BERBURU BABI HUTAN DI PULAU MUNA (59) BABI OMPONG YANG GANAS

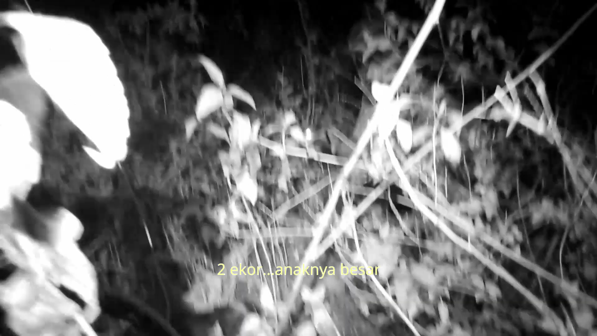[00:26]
Satu yang besar. Kayaknya rombongan itu.
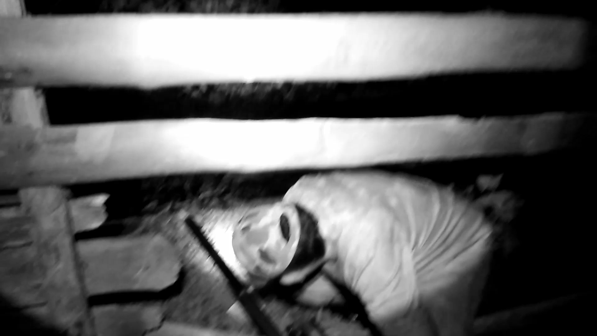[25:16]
Tidak ada suara. Sudah mati. Sudah mati. Sudah lari ke belum banyak yang makan.
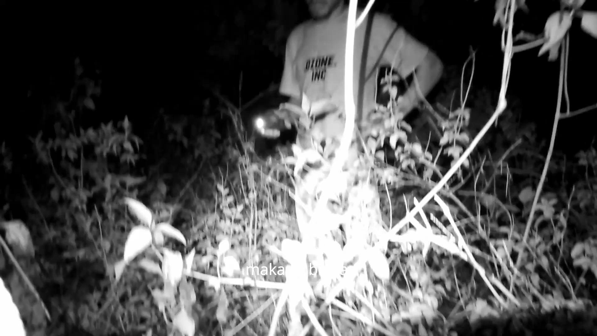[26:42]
Rombongan tadi, rombongan. Dua ekor. Dua ekor. Kayaknya rombongan itu.
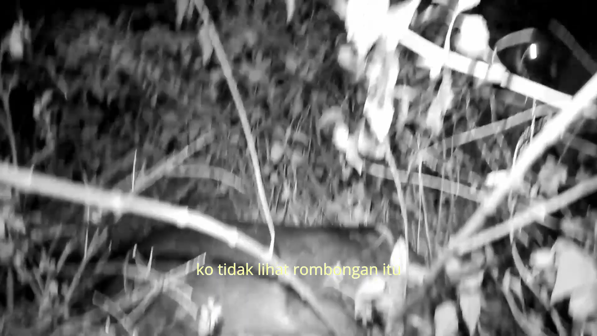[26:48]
Latar ini. Itu ada latar lagi. Ada latar di bagasi.
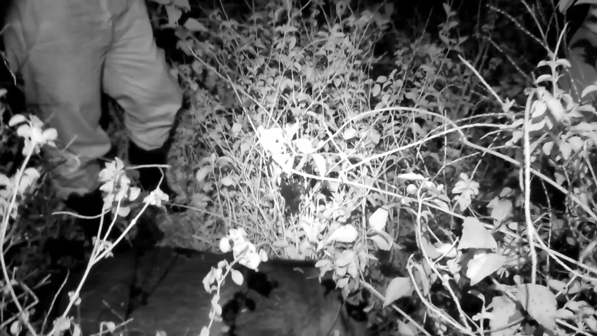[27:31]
6 nih. Nah, mopok ini. Ada 5. 8. 8.
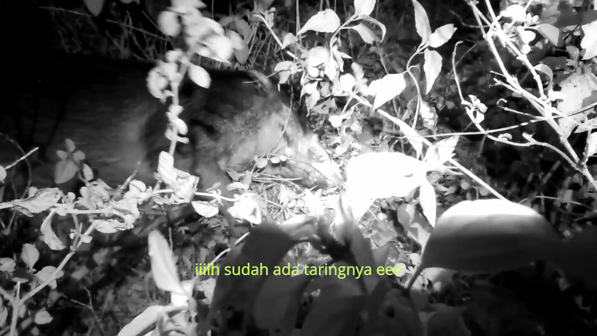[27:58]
Sudah ada taringnya. Ada nih taringnya.